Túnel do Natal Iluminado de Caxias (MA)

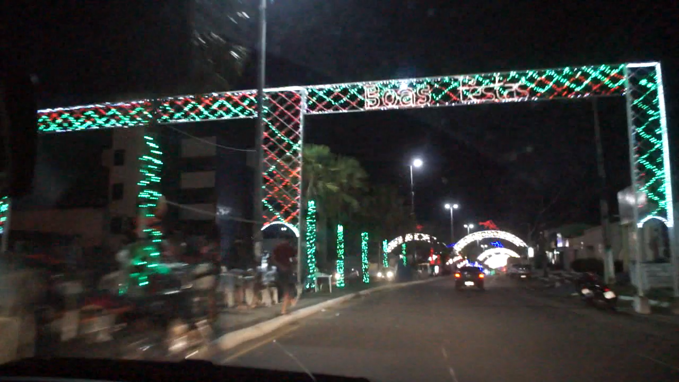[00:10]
Muito lindo. Massa. Natal Iluminado de Caxias.
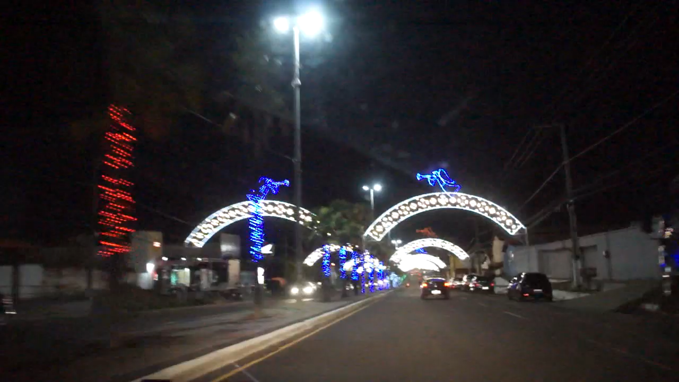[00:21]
Melhor do que Gramado. Está linda a cidade, está linda. Olha o túnel aí, que massa, cara. Essa é a cidade de Caxias, você que está aí em outro estado, venha visitar Caxias, está linda nesse Natal Iluminado.